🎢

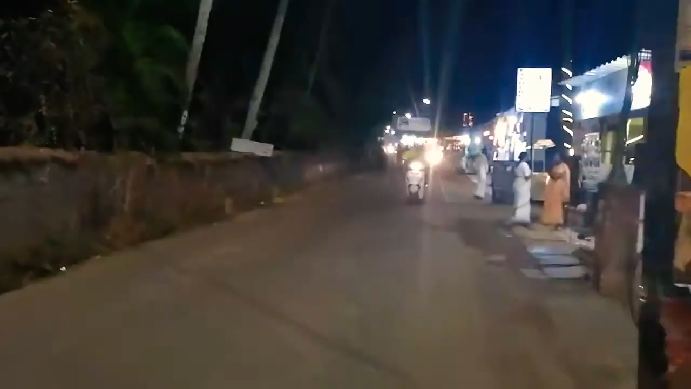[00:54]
Good luck getting through that. Oh, they're in single file almost now.